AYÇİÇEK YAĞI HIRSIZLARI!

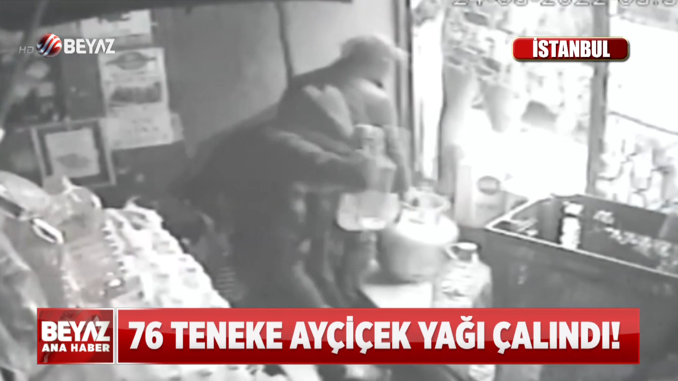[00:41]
Adres İstanbul Başakşehir. Hırsızlar Nurgat Kamacı'ya ait bakkala girdi. Son dönemde fırsatçılar yüzünden fiyatı artan ayçiçek yağlarına yöneldiler.